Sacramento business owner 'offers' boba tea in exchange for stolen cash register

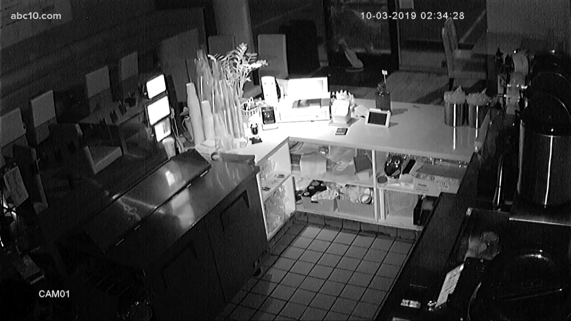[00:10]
Sunday morning when a thief broke into the T4T4U boba shop in Midtown. This security video shows the moment the thief kicked open the glass door and calmly walked over to the counter. A minute or so later, he walked out with a cash register.
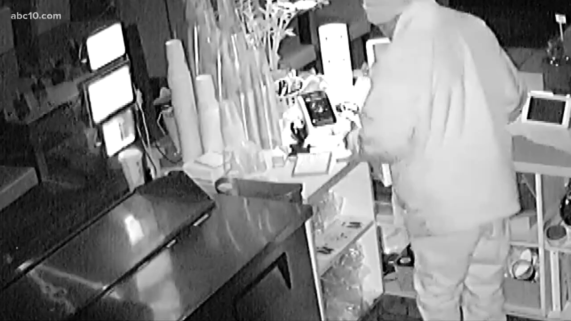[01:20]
Besides some loose change, the owner says the cash register was empty.